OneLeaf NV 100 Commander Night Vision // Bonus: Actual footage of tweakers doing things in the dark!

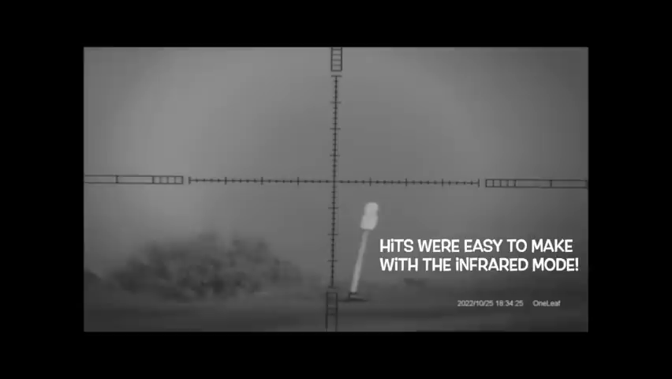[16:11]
Now I can still see him with my naked eye. He's not all that easy to see anymore. If he wasn't white, probably wouldn't be able to see him down there. So, still a good time though that we are able to hit this thing in the dark. All right, I'm going to go ahead and save my battery power and shut this thing down.
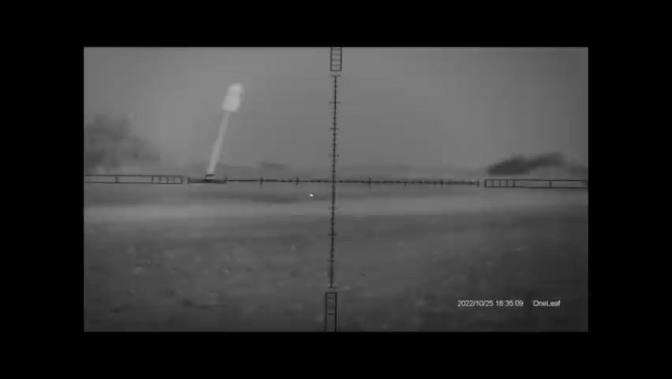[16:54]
But I am able with my naked eye right now, and my eyes are always naked, buddy.
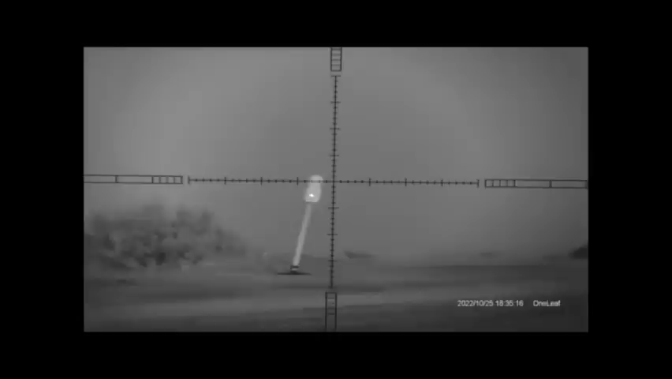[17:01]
I am able to see that red dot right now beaming off of that white target as I move this rifle around. That's a pretty damn good laser actually.
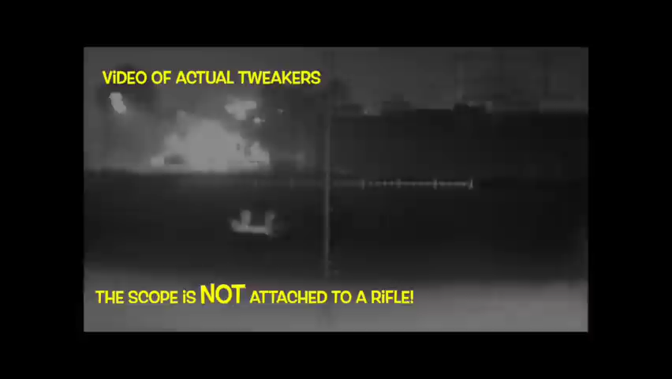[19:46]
Okay, here we see some actual tweakers in the wild.
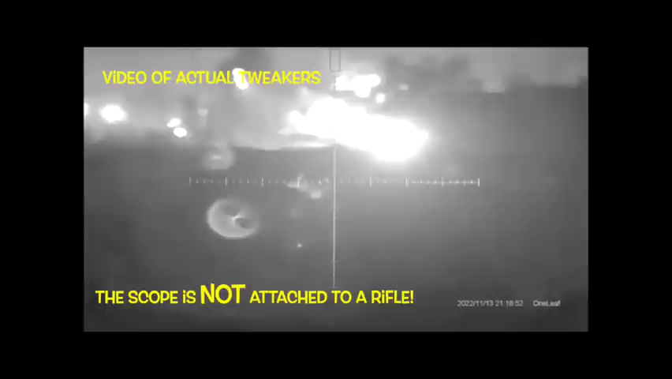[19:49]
And there's what happens when car headlights point towards us.
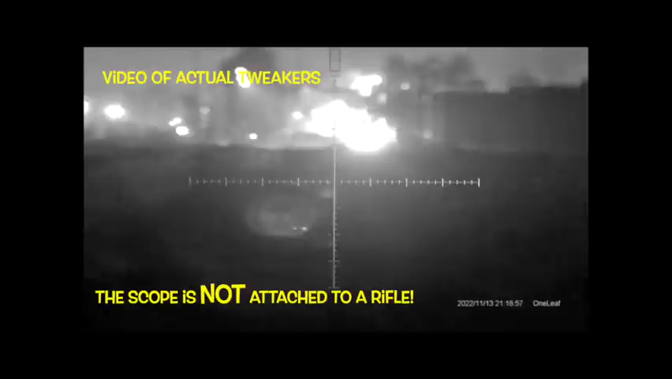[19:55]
We have one individual wearing reflective vest, which picks up the IR very, very well.
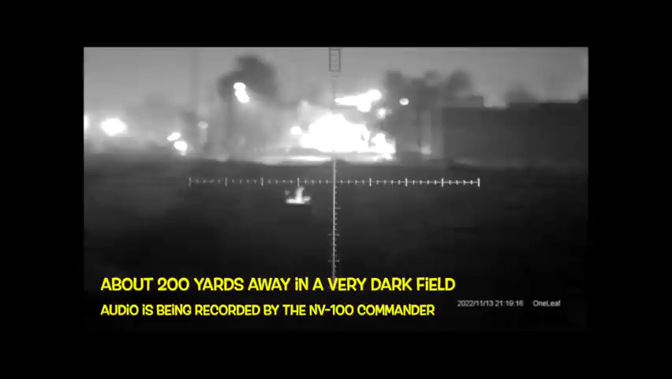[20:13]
Now, to the naked eye, it is pitch black out here right now. They can't see me looking at them. And just so you know, I am not pointing a rifle at them.
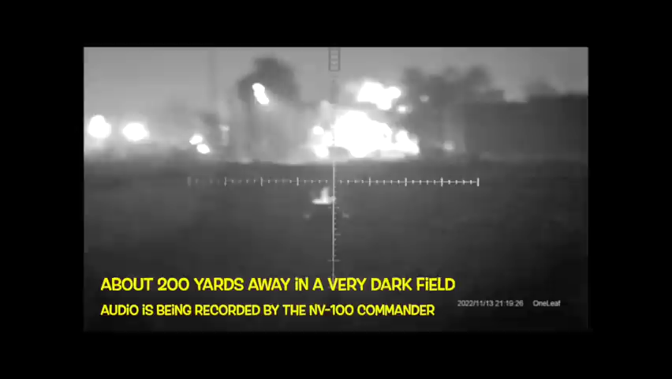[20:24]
Just the scope. Unwad your panties, YouTube Karens.
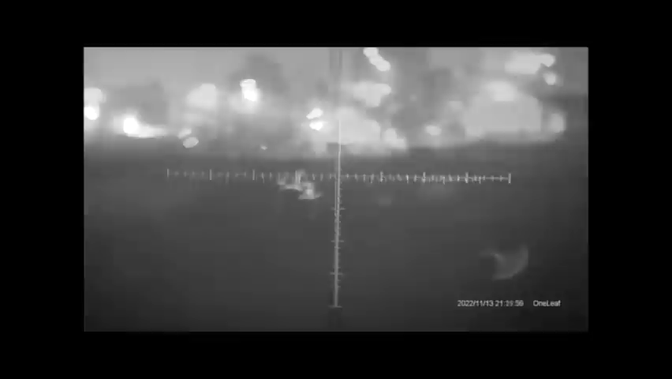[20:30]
If the scope was hooked to a rifle and these were somehow targets, yes, at 200 yards away, I could make hits on them. The illuminated reticle, I will show you here. I can actually pump that up or down. It becomes a little bit more of a distraction if it's too bright. They are hunkered down in the tall grass out here in the middle of a dark, dark lot.
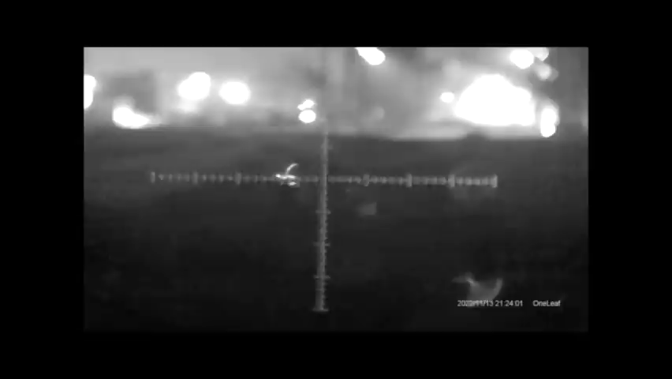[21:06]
They don't know that I am watching them. But they are in an IR beam right now. So we can't see exactly what's going down, but something shady.
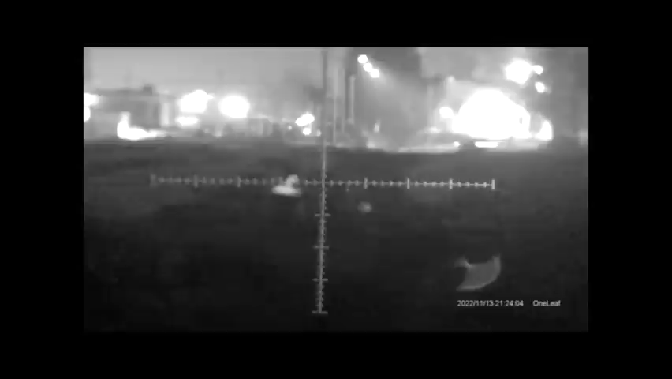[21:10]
Anyway, there you go. You've seen actual crime in progress. On the Oneleaf NV100 Commander. Fantastic then. Now they are shining a light down, working on a project.
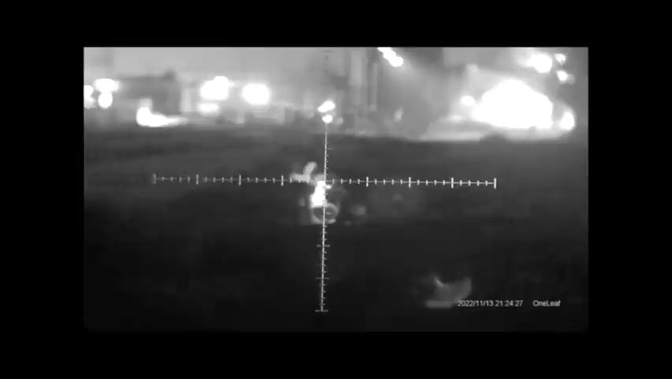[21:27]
They are probably just playing cards or reading the Bible. But should we need this right now, we could actually, this has got a date and time stamp on it. It's got my voice on it, as we are describing things.
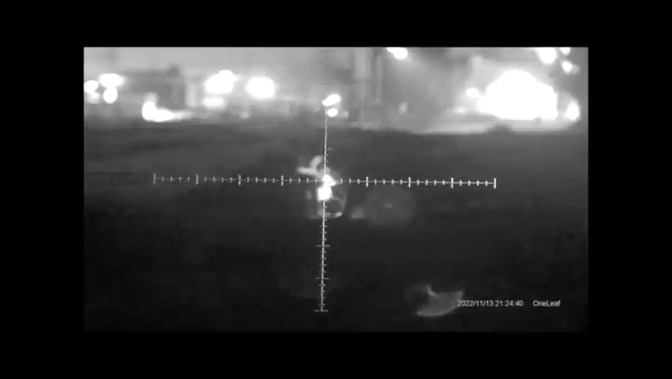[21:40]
So yes, I guess it's a poor man's version of a scope that could be used by police, I guess. Not the best evidentiary video here, but it would work.